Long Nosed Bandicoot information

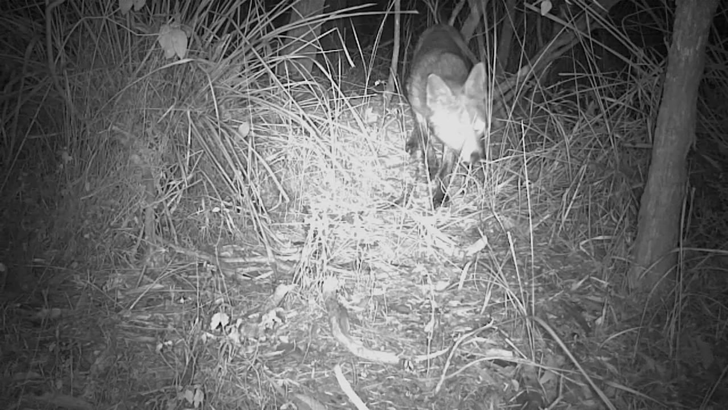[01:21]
bandicoots take shelter in this protective ground layer sleeping in nests that they construct out of grasses and leaf litter.